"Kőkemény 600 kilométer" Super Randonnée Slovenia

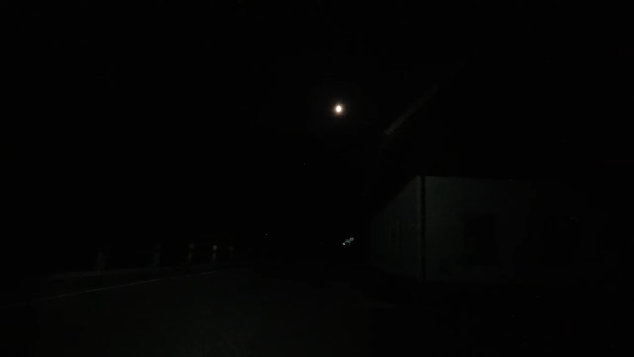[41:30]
Világít a hold. Na, fölértem a Pavlicevo szedlóra. 1335-öt mutat a GPS. Pavlicevo szedló itt van a tábla. 1338. Hát most még persze följebb jöttem. Egyébként nagyon szivatós. Mert most az osztrák oldalon, ott a tábla.
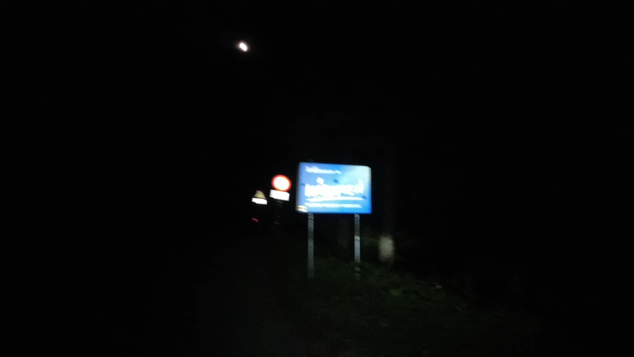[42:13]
Majdnem 1400-ra fölmegy. Hú. Hát ez volt eddig a legkeményebb. Nem csak a legmagasabb. A legkeményebb is.
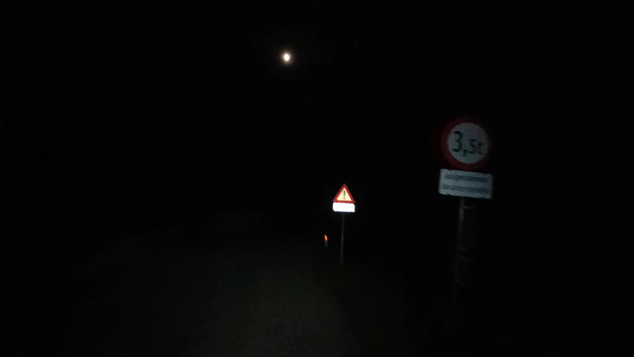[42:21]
Zsinórban egymás után voltak a 12%-os táblák.
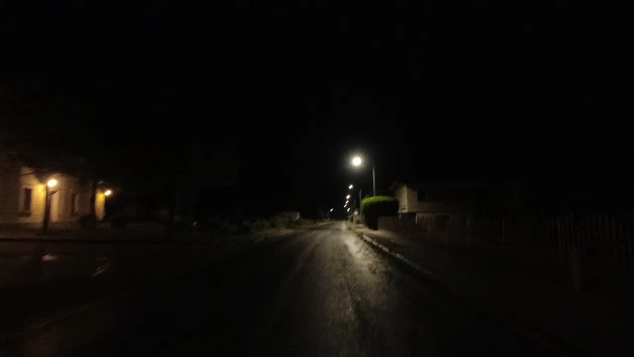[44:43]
Mindjárt célba veszem Szlovéniát. Hát gyerekek, esik az eső. És igen, komoly esőket jósolnak az elkövetkezendő órákra.
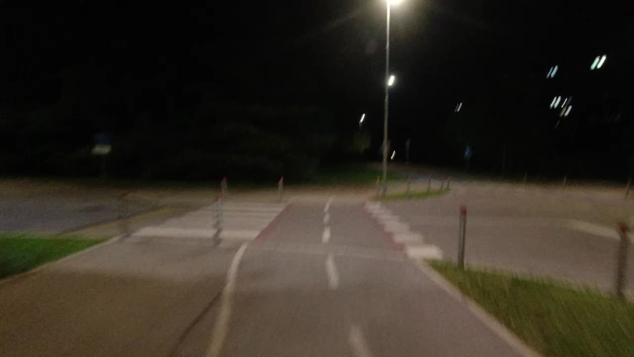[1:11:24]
Ez azért itt Novagorica-ban azt is célszerű elmondani, hogy nagyon-nagyon más a település képe, mint az eddig megszokott. Nagyon mediterrán már ez a város, hiszen itt vagyok a tenger melléken.